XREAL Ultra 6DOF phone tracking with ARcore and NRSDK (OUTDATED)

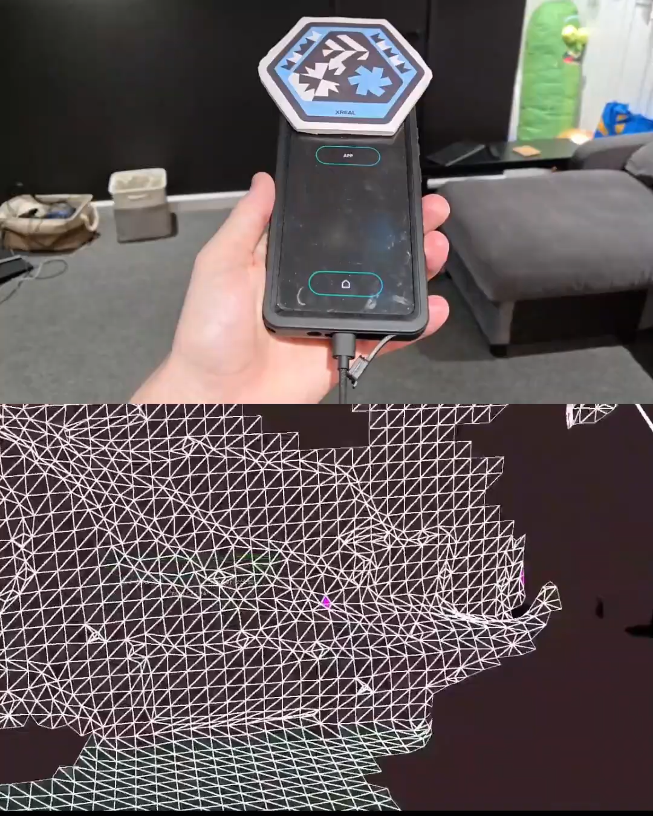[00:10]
the same time so the phone now has six degree of freedom tracking so if I were to make it not view the tracker so it's only going off of based off of the phone slam
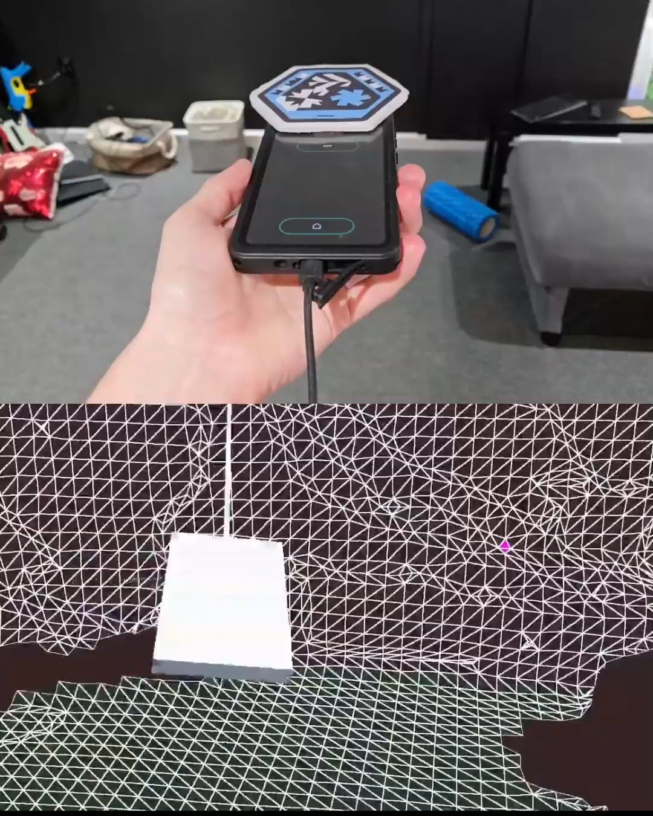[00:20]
you can see that we have left right up down forward
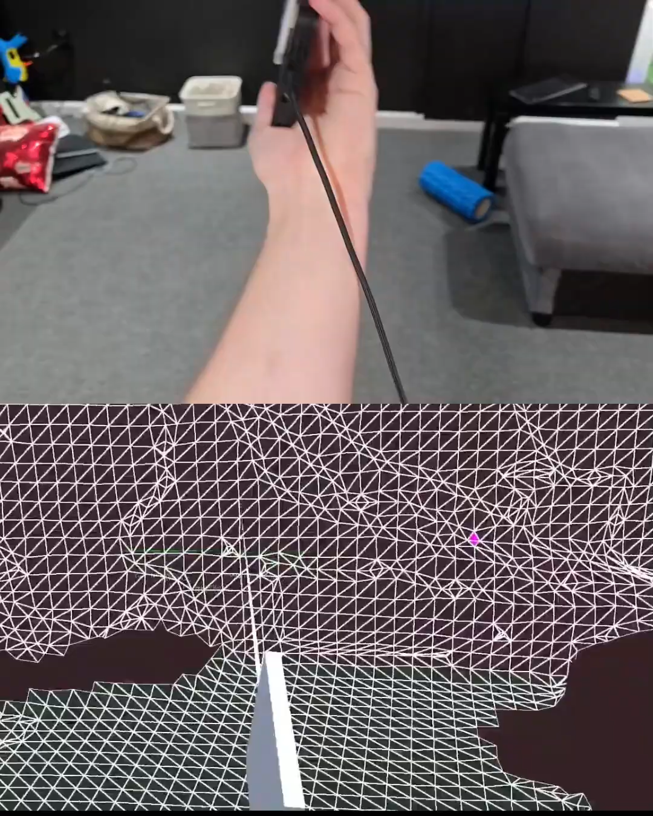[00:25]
oh almost forward back it's not quite doing it there we go
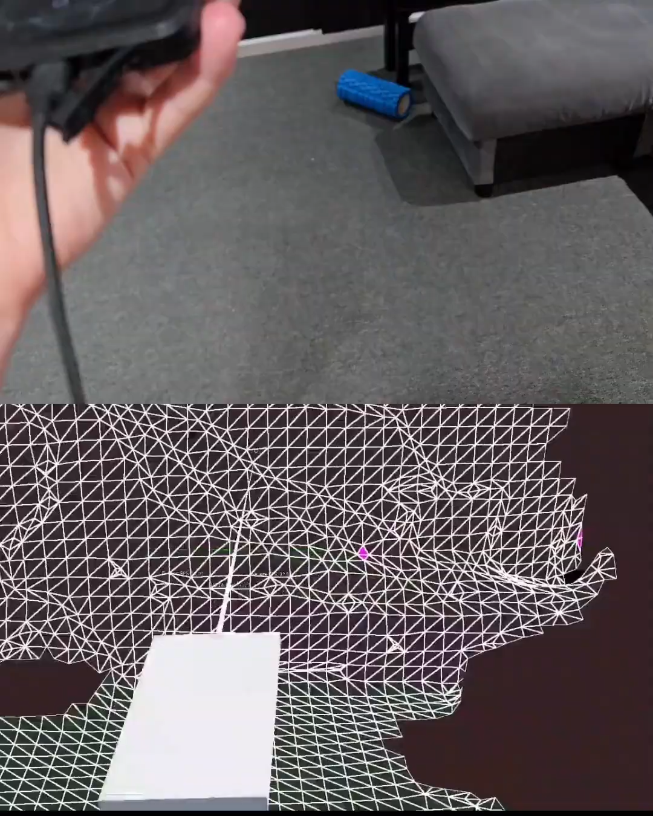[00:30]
and then it's a little bit de-synced there we go forward back and
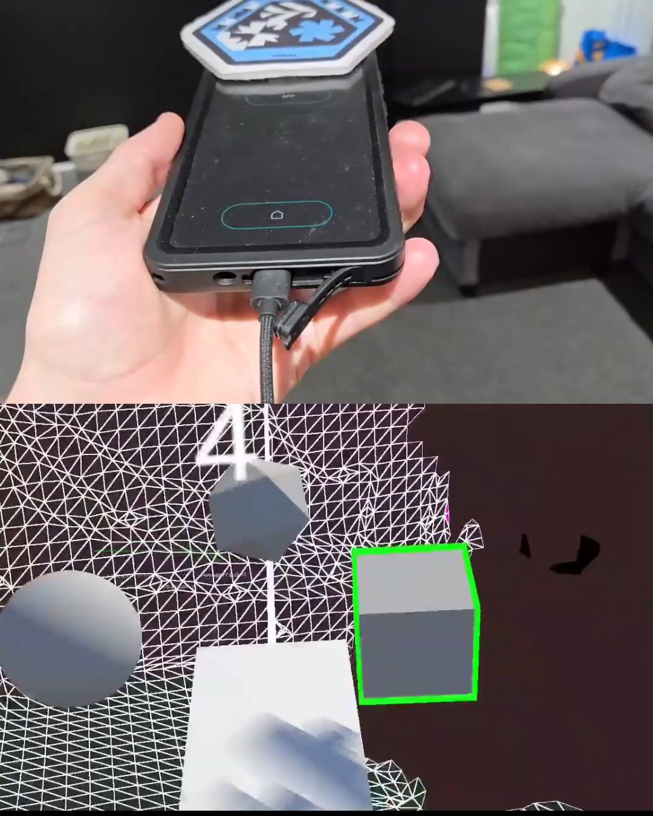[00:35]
then we have let's see a pitch roll
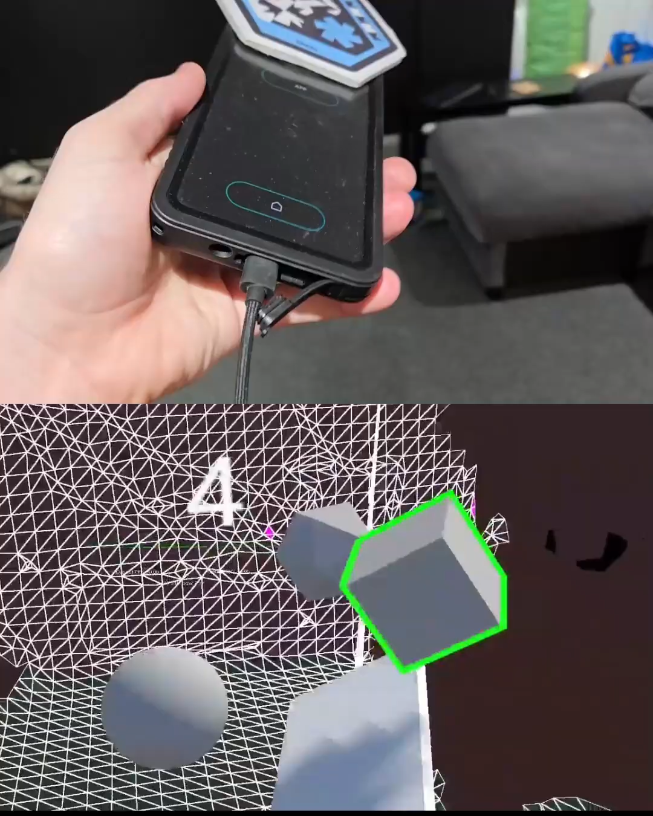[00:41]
and yaw here we go so you can see that this laser beam that it projects that realigns is very responsive
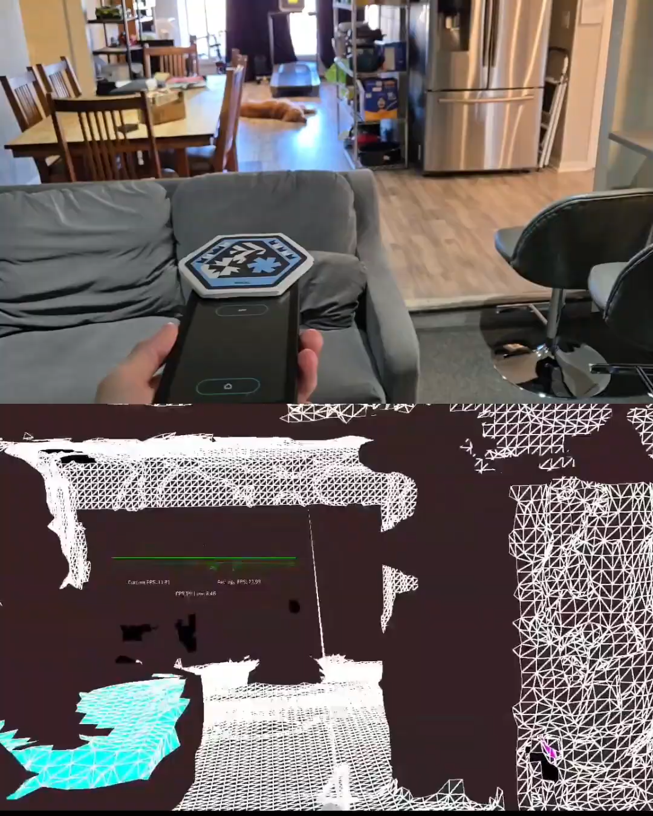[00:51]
you can see there's a second reticle next to it to the right there that is the original laser beam without any code modifications you can see that the current beam that I have programmed lags